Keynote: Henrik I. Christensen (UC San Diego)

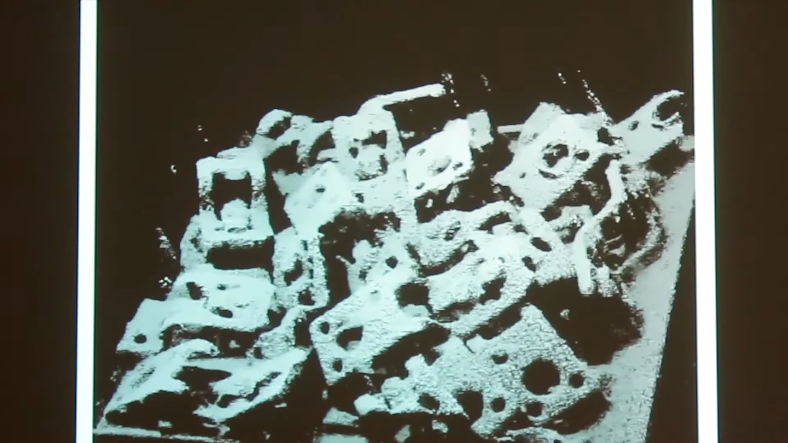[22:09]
We can based on this at least find the objects that have a limited degree of occlusion,
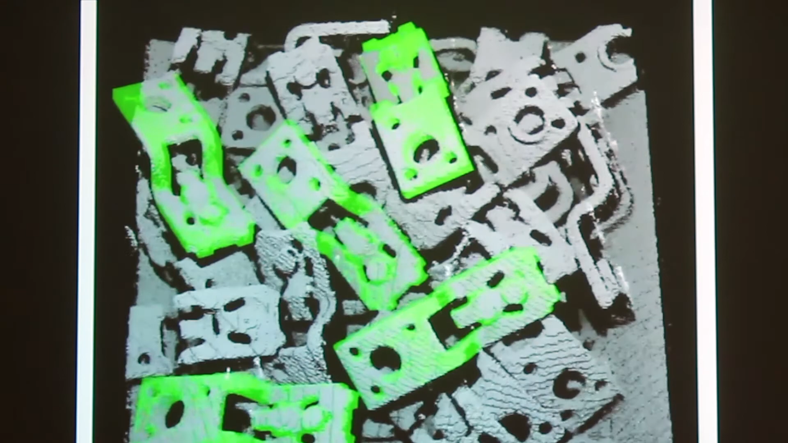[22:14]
pick them up and manipulate them in a reasonable fashion.
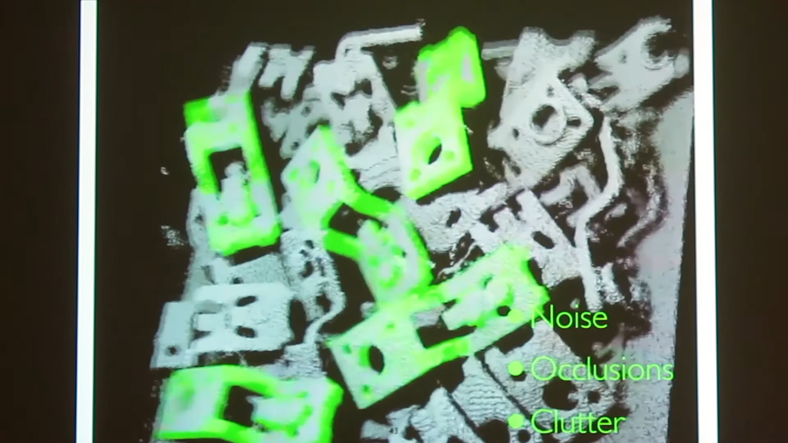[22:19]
And this allows us to sort of do noise, occlusion, clutter, but it comes out of the fact that we've been very carefully in terms of how we architect our system to make sure that we can actually do it really well.
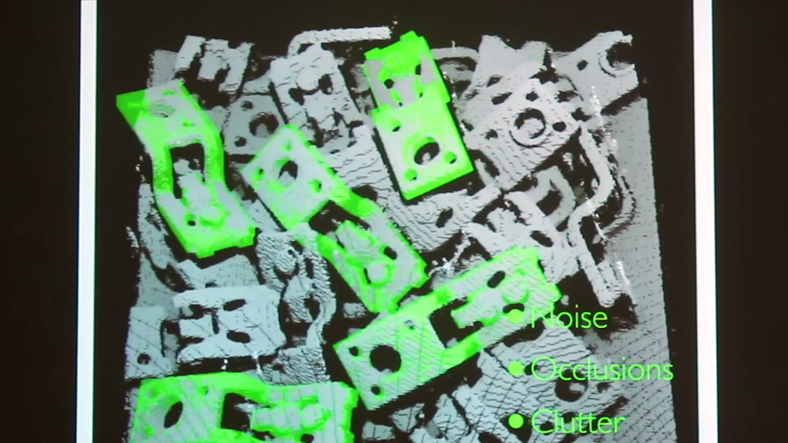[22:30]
So for me, if you're going to do this, you know, in most cases, there are very few cases where you have an industrial process where you're sort of doing camera out the window.